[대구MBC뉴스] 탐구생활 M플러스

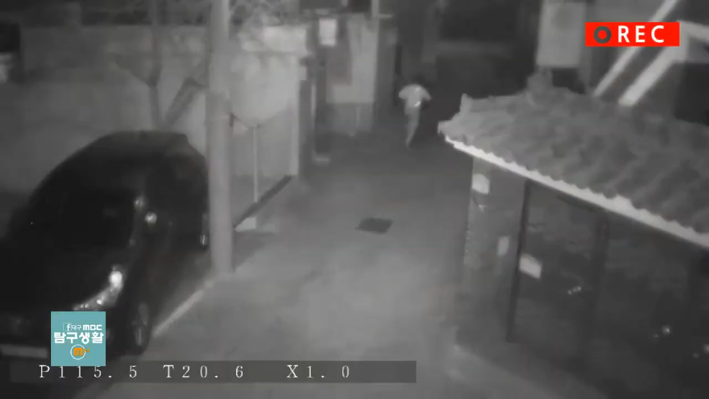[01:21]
한 남성은 나 살려라 도망가고 그 뒤를 두 남학생이 쫓아가는데요.